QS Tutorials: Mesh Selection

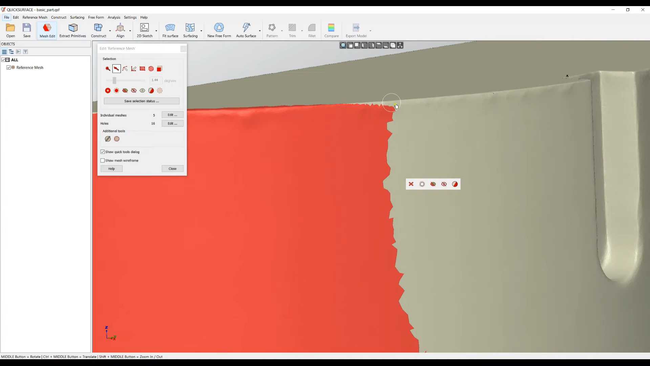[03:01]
in such cases I can probably just hold out key and remove this selection the other option the other option that we have is what is called the freehand selection